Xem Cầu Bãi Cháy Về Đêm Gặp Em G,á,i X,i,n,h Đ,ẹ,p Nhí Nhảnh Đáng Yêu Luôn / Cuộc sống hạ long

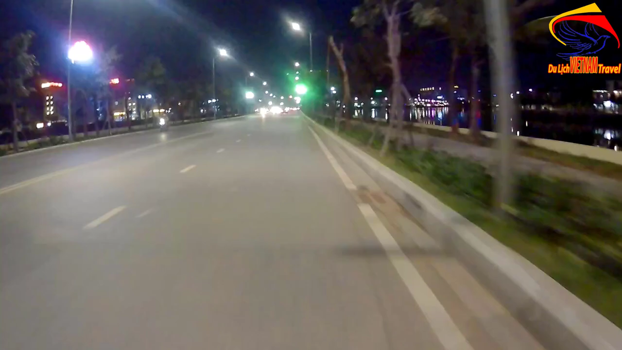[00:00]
Mến thưa quý bà con cô bác, hiện tại Minh Toàn đang còn đi quay video để gửi đến quý bà con cô bác. Và Minh Toàn đang có mặt tại chỗ ao cá Hạ Long. Wow, có xe đi nguy hiểm quá.
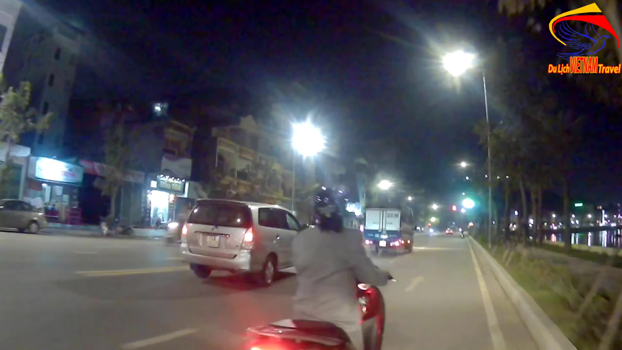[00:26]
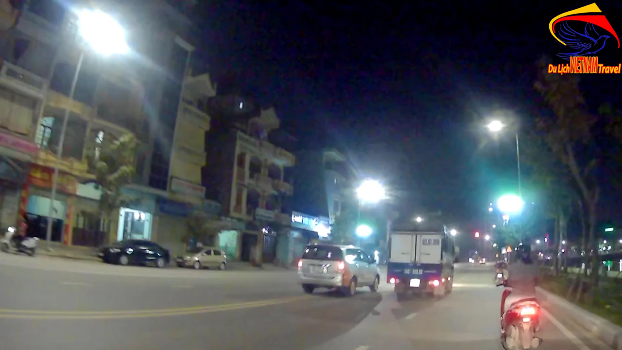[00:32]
Hai xe này tính sao đây?
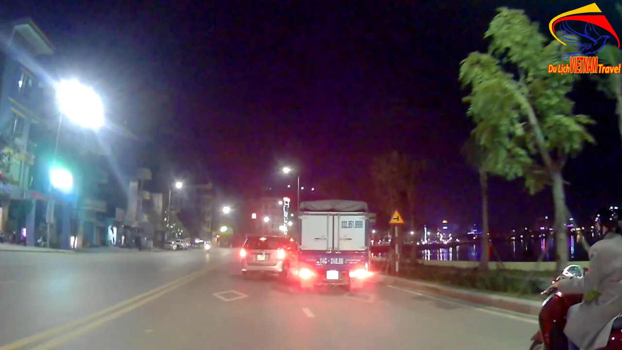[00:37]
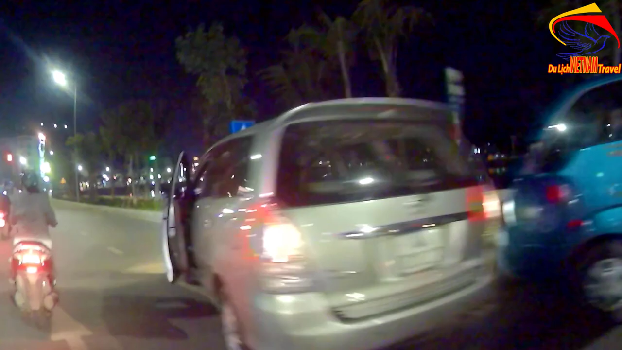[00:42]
Gặp va chạm rồi. Chỉ là xuống nhắc nhở thôi, đừng có là va chạm. Nói chung là đi đường thì thôi mình cứ đi cẩn thận thôi quý bà con.
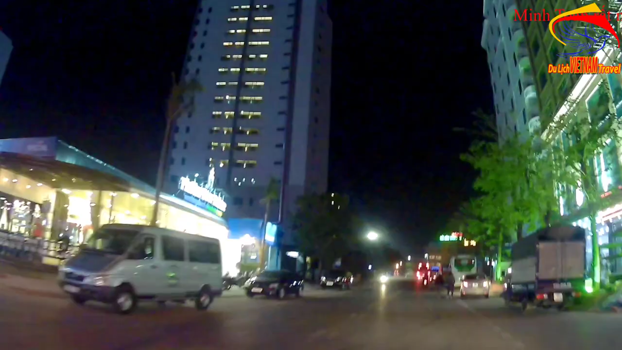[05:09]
Dịch vụ ăn uống ở đây, ốc ăn vặt rất nhiều.
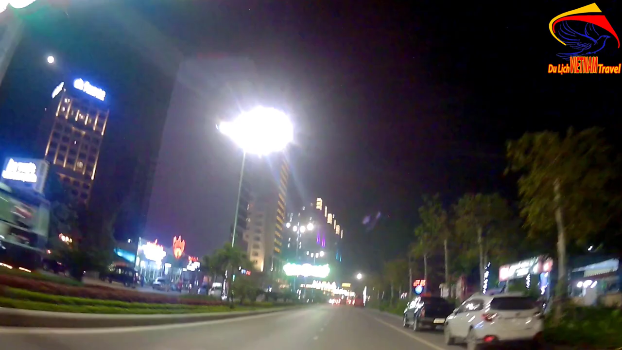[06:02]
Tuyến đường này là một trong những tuyến đường đẹp nhất nhỉ ở Hạ Long đấy các bạn, các bác.
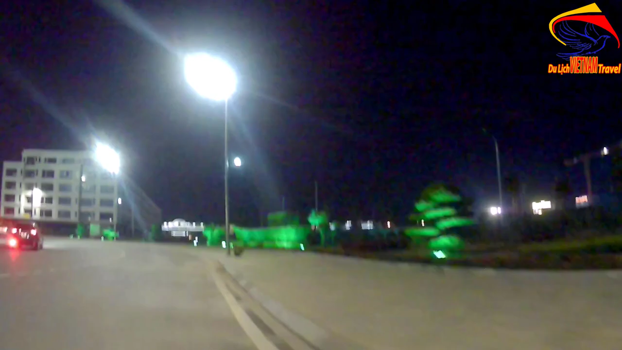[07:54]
Về với Hạ Long thì quý bà con cô bác thấy riêng ở đây là cái bùng binh thôi, nhưng mà cây cối cũng được tỉa thành cái thuyền này, đấy, con tàu này, rồi có các cái đèn chiếu sáng để chiếu lên cây.
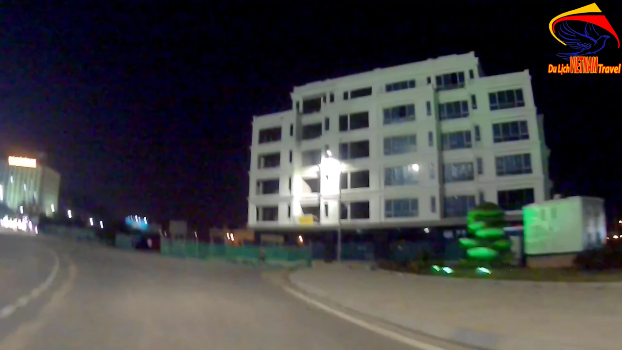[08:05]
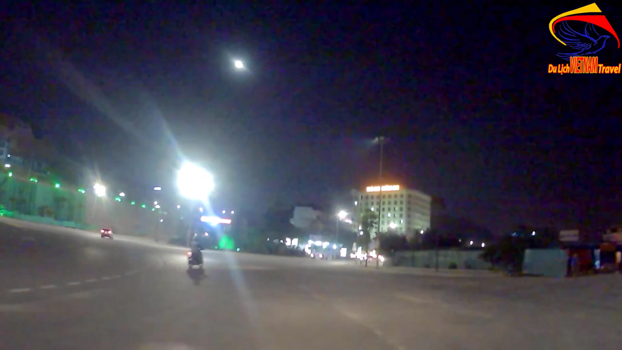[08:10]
Còn có bác như là thấy cái khu này là khu nhà nghỉ dưỡng.
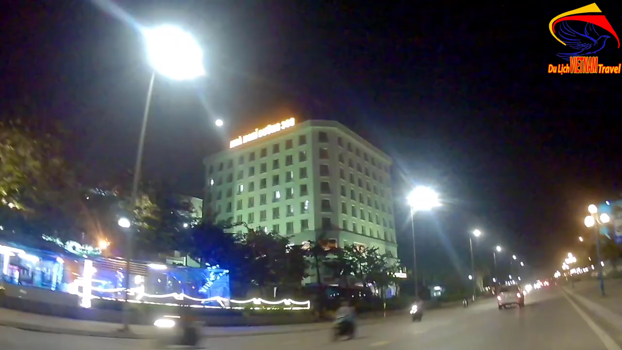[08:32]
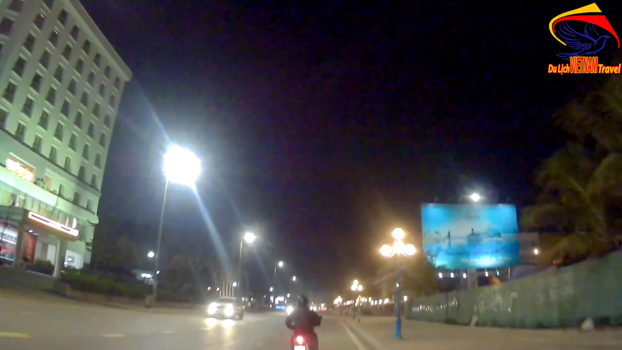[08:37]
Ở đây mình thưa bà con, đây là cái khu Vinpier. Khu này thì các cái căn nhà liền kề được xây rất là đẹp,
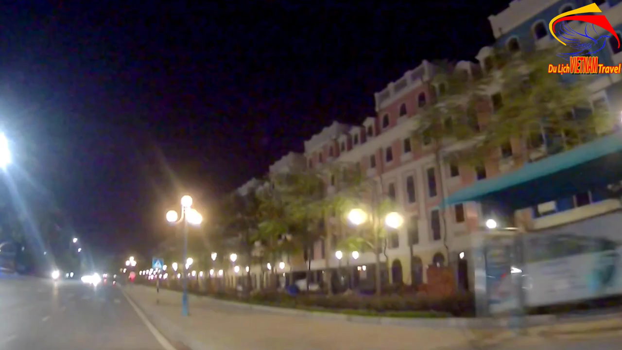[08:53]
mỗi nhà một màu luôn quý bà con của bác ạ.
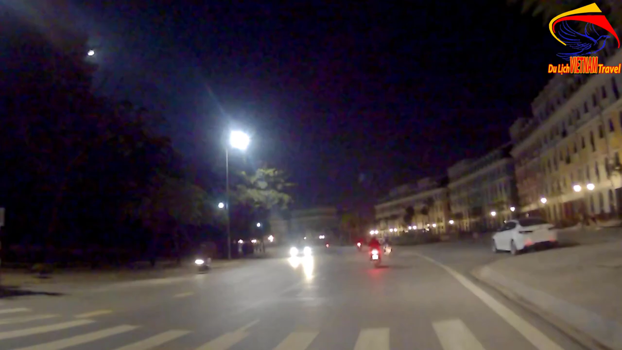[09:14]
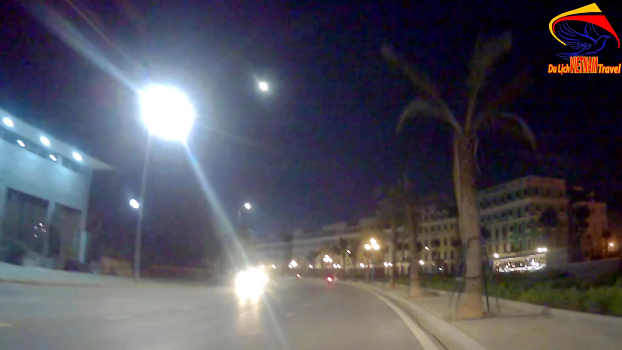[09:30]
Và còn có bác có thể nhìn thấy được cái cảnh nhà ở khu Hạ Long Bay này, khu Hạ Long Bay hay còn gọi là khu thị trấn của bãi cháy ấy.
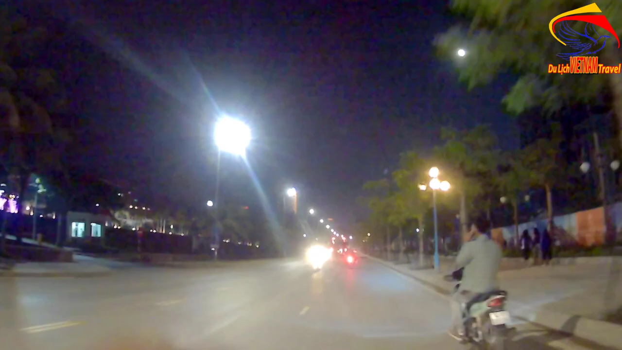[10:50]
Trời mùa này khá lạnh rồi quý bà con. Đây, khu này khu khách sạn Royal.
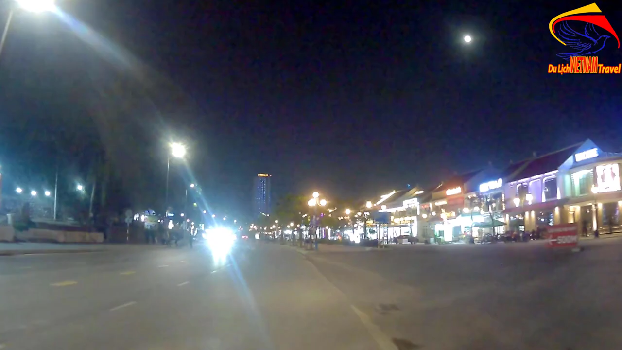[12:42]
Đây, quý bà con của bác thấy riêng ở cái phố này gọi là phố cổ của Hạ Long.
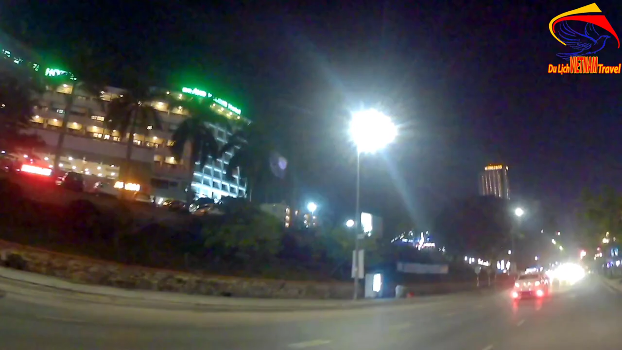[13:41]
Phố này là phố ẩm thực của đằng trước Hạ Long Bay, thành ra là thu hút rất là nhiều du khách quý bà con cô bác ạ.
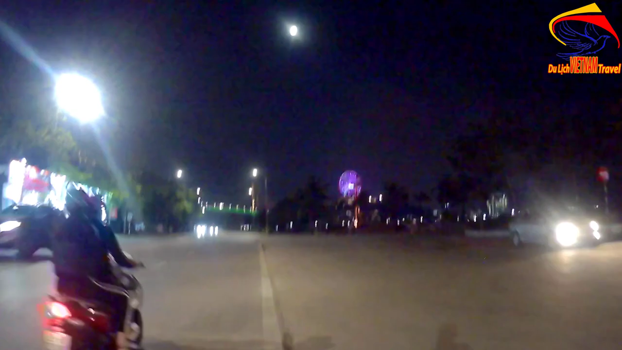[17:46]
Và trước mặt chúng ta là cái cầu Bãi Cháy.